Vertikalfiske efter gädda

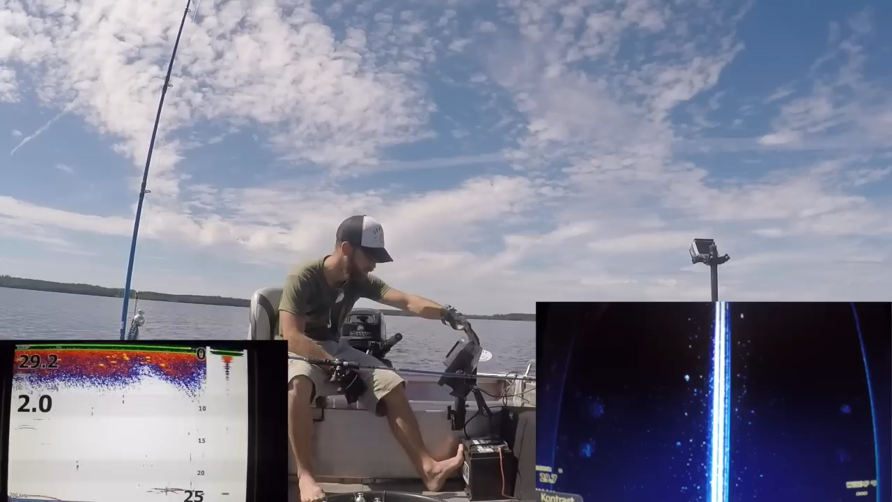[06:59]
Men däremot så kommer jag se den på mitt side-scan. Vi ska se här. Åka på en fisk så ska jag försöka prata mer om vad det är jag ser. Och det kan vara så att ni ser saker jag inte ser, för jag har solen nu. Rätt dumt i förhållande till min givare här.
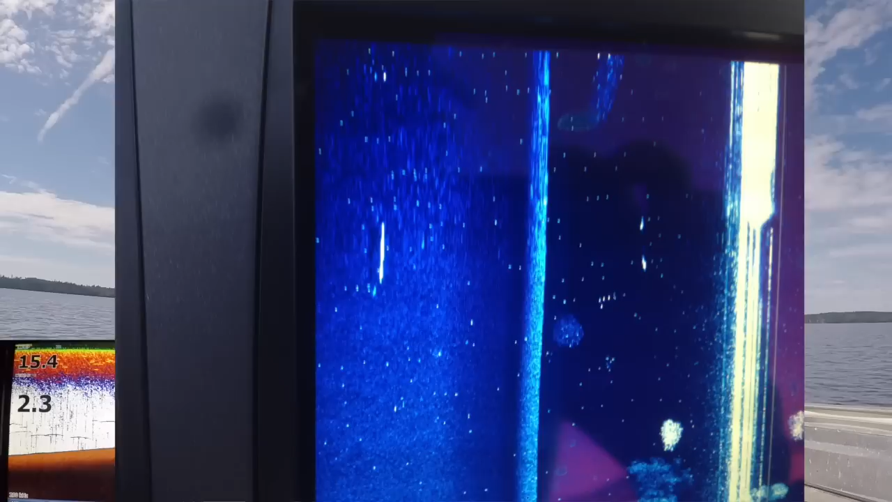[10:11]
Ser jag en fisk i till exempel bottenstrukturen och så ser jag en svart skugga väldigt nära fisken, så är det ett tecken på att fisken står vid botten någonstans och trycker. Och samma sak om jag ser fisk som står på, i det här fallet då, säg 20 meter. Och så ser jag skuggan en bra bit bort. Så är det då ett tecken att fisken står högt.
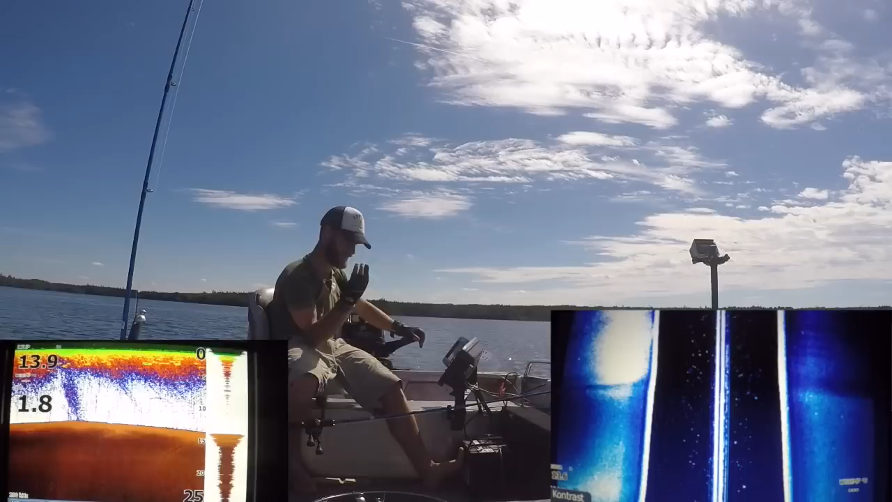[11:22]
signalerna kastas tillbaks till givaren väldigt hårt. Och då blir det vitt. Så är det vitt, är det ljus färg, det beror ju lite på vad man har för palett. Men ljusare färg, då grundar det upp, blir det mörkare så blir det djupare. Hur letar du efter gäddan?
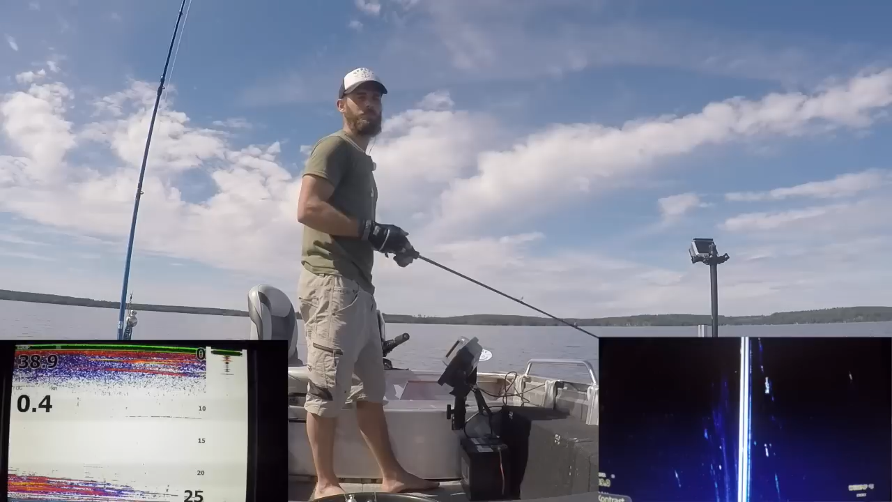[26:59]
Så risken är annars att nästa gång du släpper så kommer betet stanna för att det då har skurit in i rullen lite. Så där. Då är vi i fas. Gött med lite fisk också. Som ni såg så blev ekot väldigt konstigt. Det blev inget föreko. Vilket jag inte riktigt förstår. Men ibland så funkar inte tekniken som man vill helt enkelt.
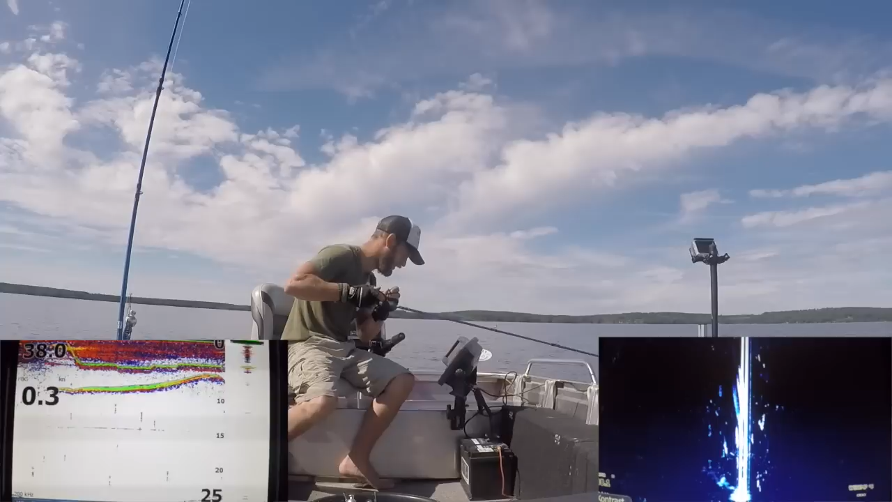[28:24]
Han kommer nog inte vilja hugga nu. Han står väldigt grunt. Eller väldigt ytligt. Vi ska se om vi kan få en träff på honom igen. Se vart han står. Han står till vänster lite. Det är svårt när fisken står